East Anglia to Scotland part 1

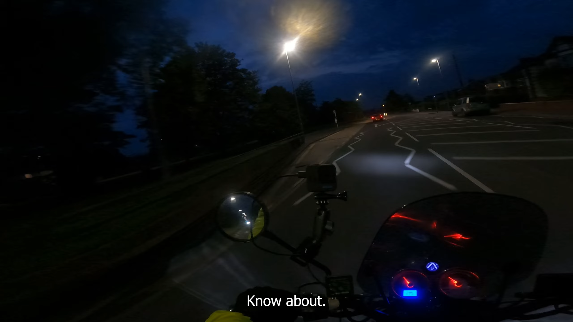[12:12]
is almost dark. I can't imagine what it looks like on the GoPro. But I'm just a couple of miles away now, so I'm stuck in traffic 30 miles an hour.